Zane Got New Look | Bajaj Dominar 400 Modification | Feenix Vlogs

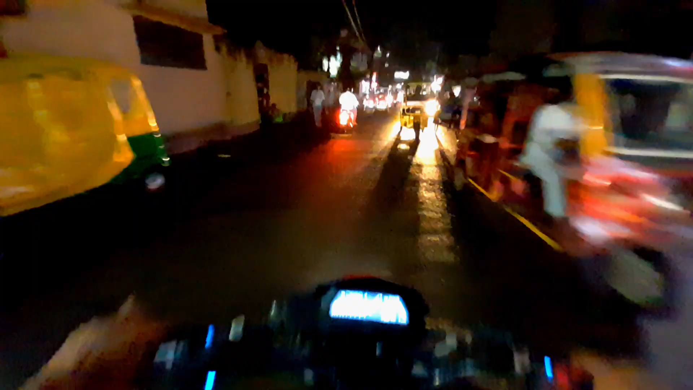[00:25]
तो गाइस मैं अभी जेन को राइड कर रहा हूँ।
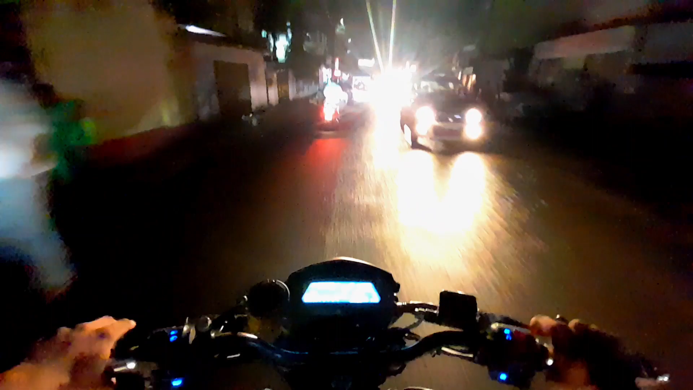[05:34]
तो गाइस मैं अभी जैन को राइड कर रहा हूँ और पूरी शाम हो चुकी है, टाइम हो चुका है 7:30।
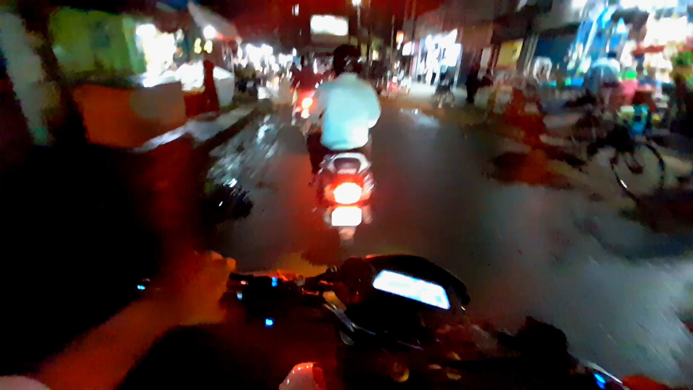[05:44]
और आगे देखो भाई लोग पूरी भीड़ लग चुकी है।
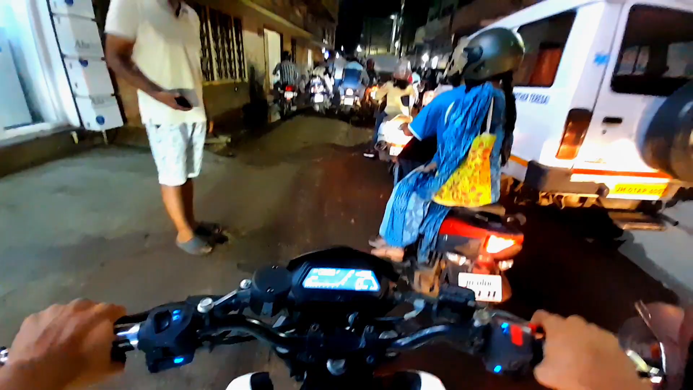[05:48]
हाँ देखो हम लोग रांची की ट्रैफिक में,
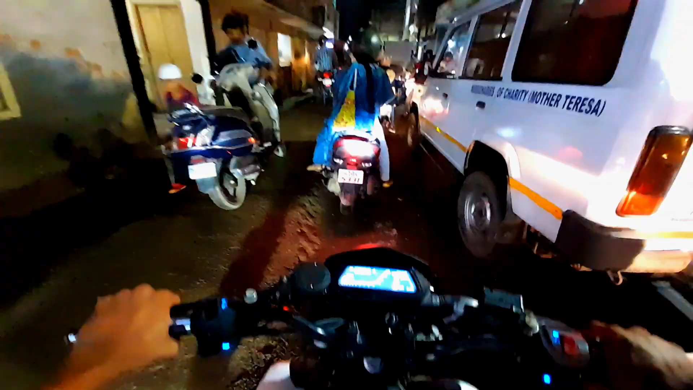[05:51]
शाम शाम को तो इधर एक्सट्रीम लेवल का ट्रैफिक रहता है भाई लोग।
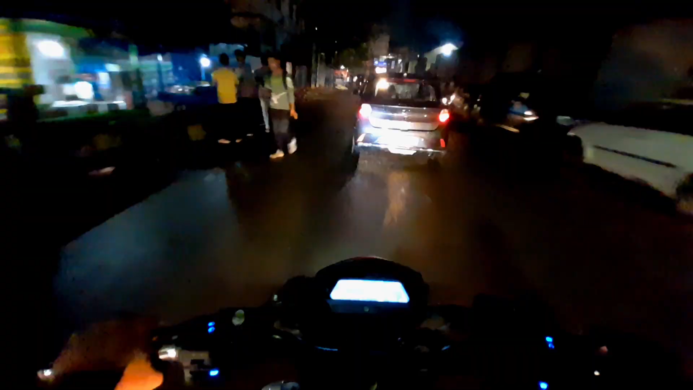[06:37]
तो अभी हम लोग हैं प्लाजा चौक में,
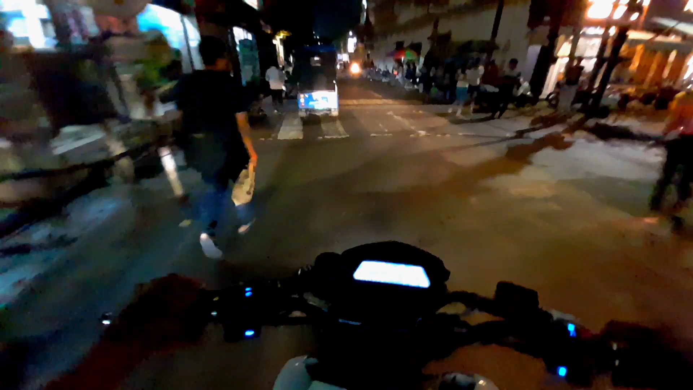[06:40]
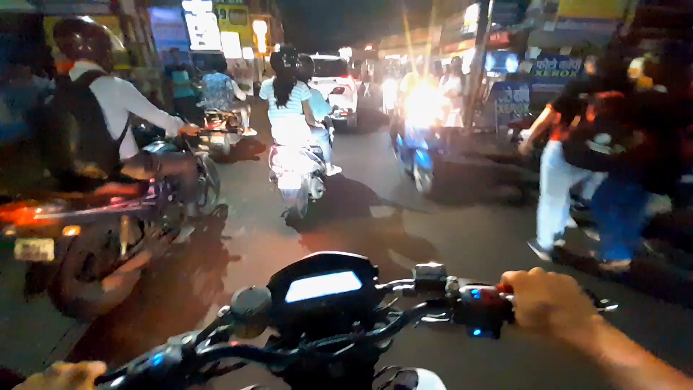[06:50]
अरे यार देख रहे हो भाई लोग को कैसे ये लोग बीच में घुस जाते हैं यार, यही तो यार यहाँ की पब्लिक से दिक्कत है। एक तो भाई का ना गाड़ी में हेडलाइट है ना इंडिकेटर।
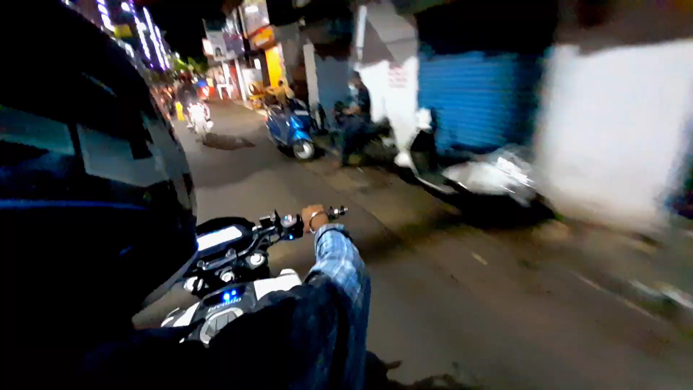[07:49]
तो अभी मैं फिर से बैठ गया हूँ पिलियन पे।